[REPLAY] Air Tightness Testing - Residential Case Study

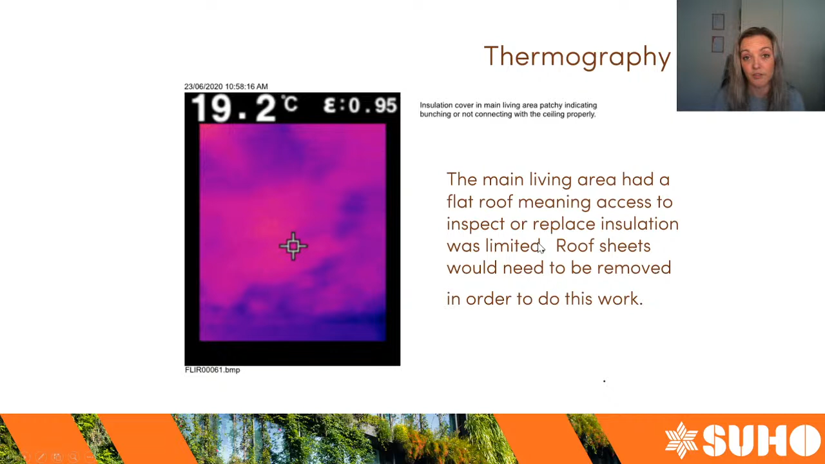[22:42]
On screen: spot 19.2°C
you know it's what seems like a simple i mean it's simple enough i suppose um but for some people that might be off putting to have to pay someone to do that or you know put in the work get on the roof things like that um here's an image of the bathroom exhaust fan you can see there's not
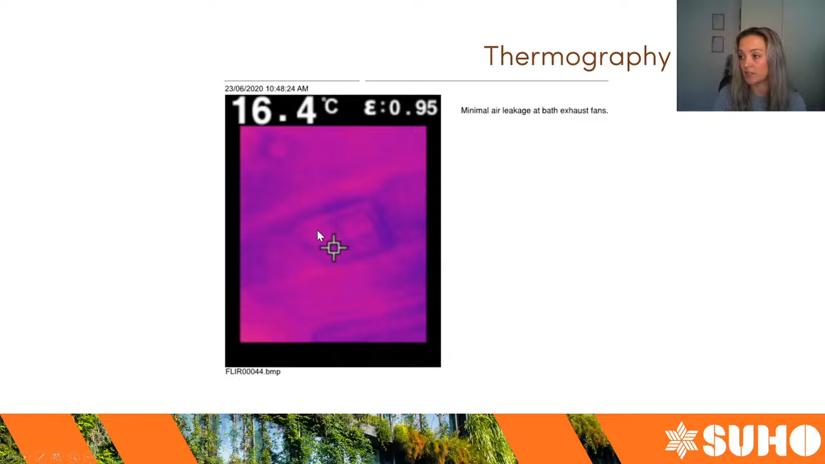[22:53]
On screen: spot 16.4°C
much happening there's no discoloration around that exhaust fan so there's not a great deal happening there um which supports the um the finding that there wasn't any air leakage coming out of it this is one of the vents with the cover coming off the air conditioning vents so you can see that the splash marks around this vent is purple streaming out from that
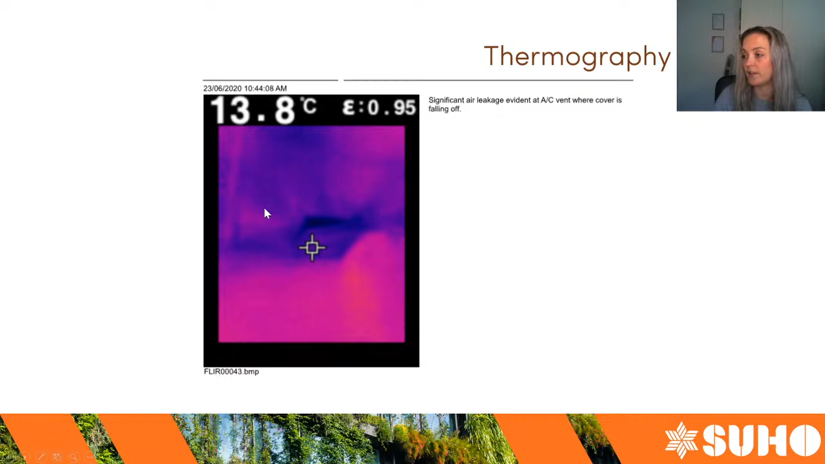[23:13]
On screen: spot 13.8°C
vent that shows their leakage so that one's a fairly obvious and significant leak so the results so